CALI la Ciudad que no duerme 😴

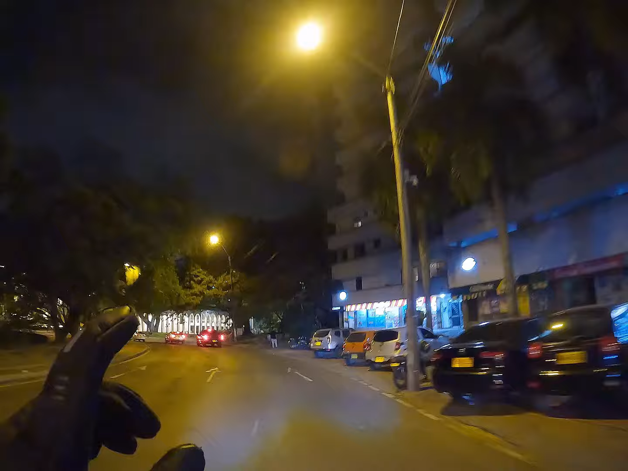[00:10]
y eso que ahí en este momento no están prendidas creo que la fuente, esta es la primera que vas a encontrar,
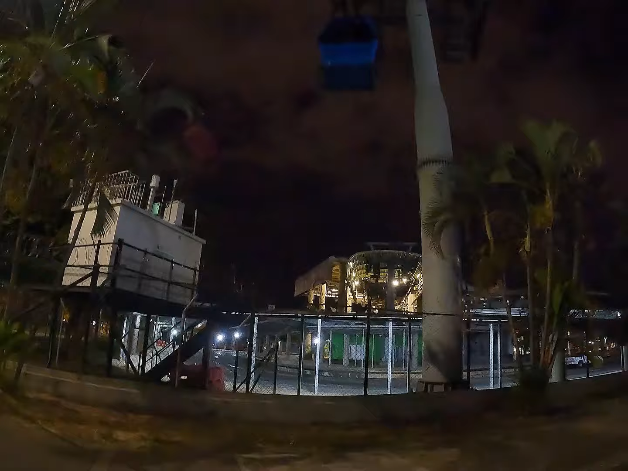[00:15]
esta tiene un sótano que pasa por la calle Quinta, todo esto es comida rápida,
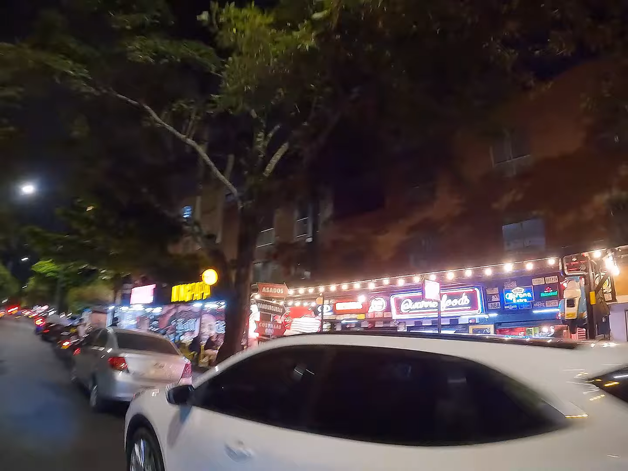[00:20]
miren tan curioso estos locales, miren qué chévere, todos tienen domicilio por supuesto, espero que se encuentren muy bien en esta ocasión,
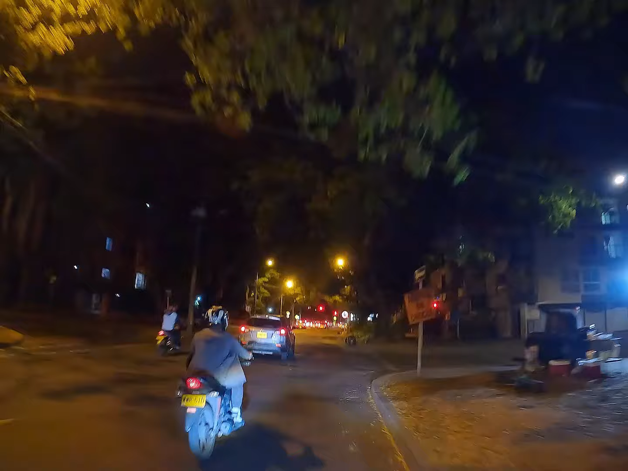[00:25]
vamos a hacer un recorrido de Cali para que lo conozcan cómo es de noche, si realmente es tan rumbero como se dice, cómo es la vía nocturna de la ciudad de Santiago de Cali,
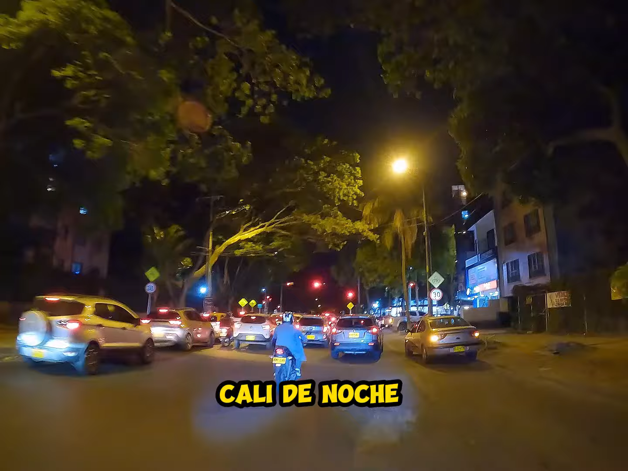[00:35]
mi ciudad, entonces vamos a empezar acá, estamos en este momento por el barrio El Ingenio, uno de los barrios de acá del sur de la ciudad,
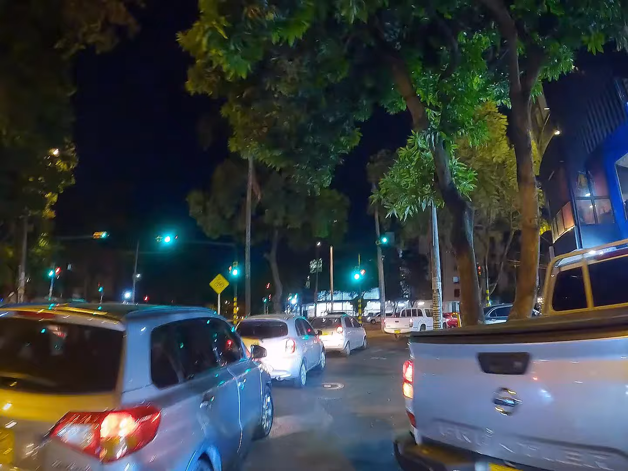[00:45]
que se considera como uno de los que más zonas verdes tienen en Cali, vamos a acercándonos ya acá, estamos sobre la calle 16,
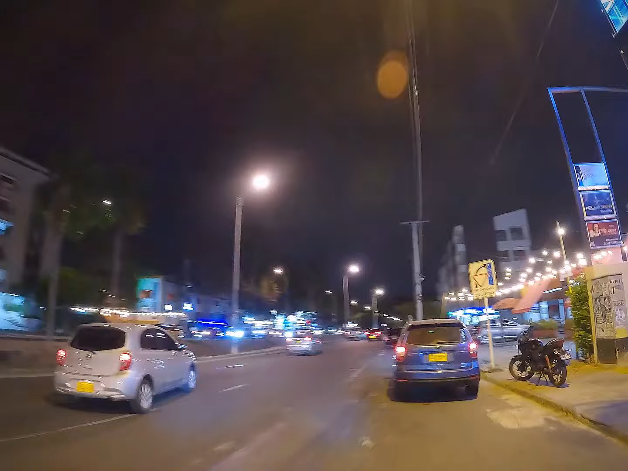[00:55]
esta que va hasta la carrera 39, y aquí empieza el parque del Ingenio, bueno ahí como pueden ver no está tan lleno el día de hoy,
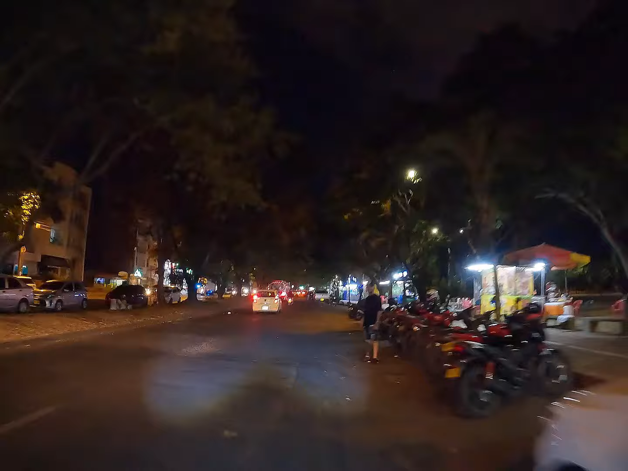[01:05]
un sábado sí es totalmente lleno esto de carros a lado y lado, ahí pues se ven algunos, pero miren, no está pues totalmente lleno como desde un jueves, viernes más o menos, sin embargo pues pueden ver la gran cantidad de carros y motos,
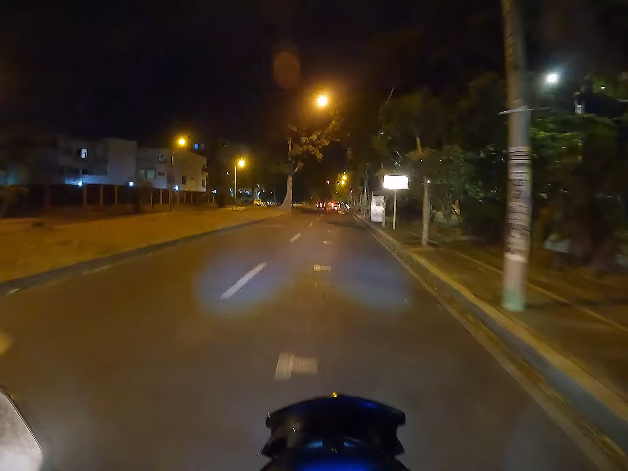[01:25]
como para que se hagan, aunque no hay una bahía como tal, pero pueden ver ahí en el piso como unas líneas como para que los carros se ubiquen mejor y no queden como estorbando pues el paso, el paso no de los otros, y aquí ya vamos saliendo a la avenida Paso Ancho que ya les hicimos, ya les mostramos en un video anterior, vamos a ver esta parte por donde pasa el río Meléndez, ahí nos alcanza a ver, pero está pues bastante seco,
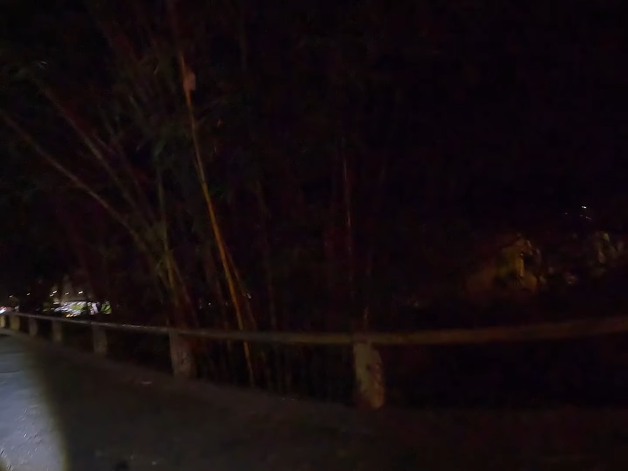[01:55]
ya sabemos pues la ola de calor que pasa en la ciudad de Cali, ahí está bastante seco, no se alcanza a apreciar mucho,
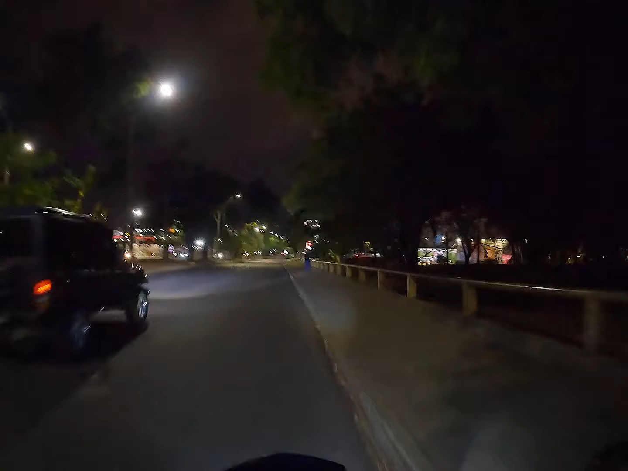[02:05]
bueno aquí ya estamos en Alcosto, la apreciada todavía está abierto hasta ahora, estamos sobre las 8 y media de la noche, ahí pueden ver la entrada peatonal, los parqueaderos de carros acá arriba,
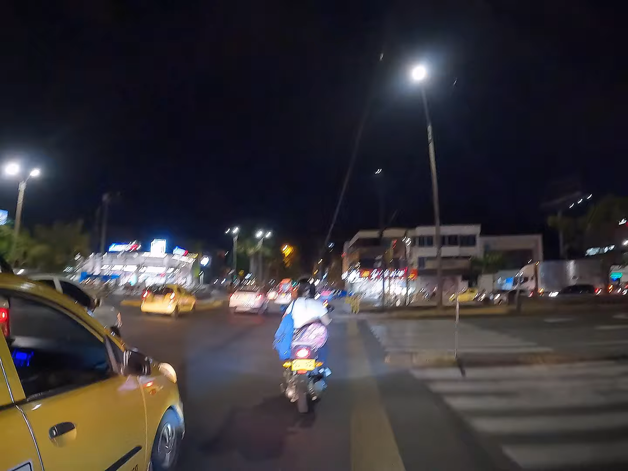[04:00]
Bueno, aquí vamos pasando a lo que es la autopista suroriental, vamos a coger más bien,
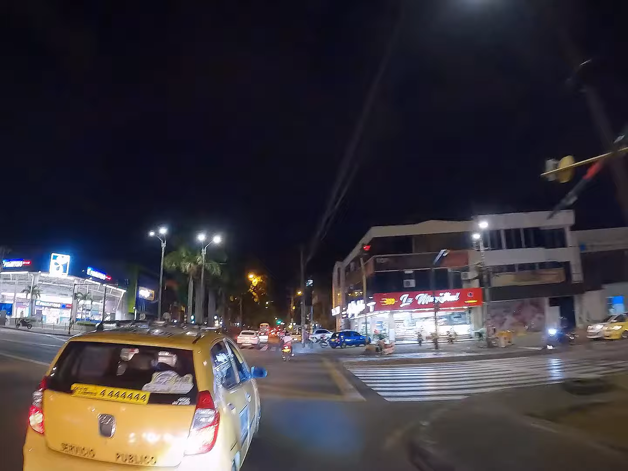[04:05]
vamos a irnos por la calle Novena para que vean lo que les comentaba en días pasados, en otro video que hicimos justamente de la calle Novena hasta el centro, vamos a mirar cómo está hoy el tema de las comidas rápidas, de las gastronomías. La Novena, bueno, aquí podemos apreciar la Novena desde la carrera 66, desde acá pues empieza como tal y ella va hasta el centro de la ciudad.
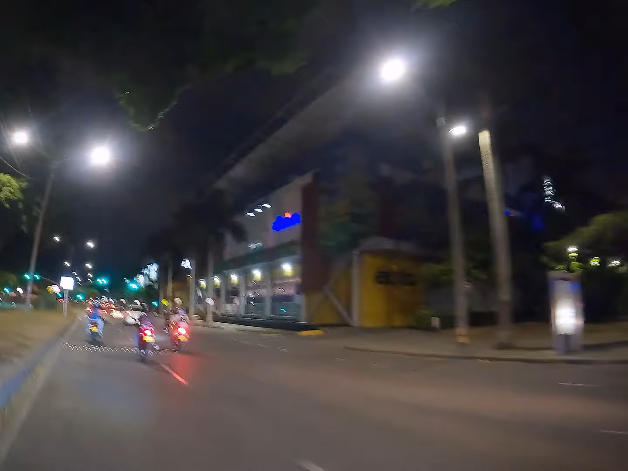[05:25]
Todo este de acá, donde se encuentra Cine Colombia, se está viviendo en dos bloques, uno donde está la parte del éxito.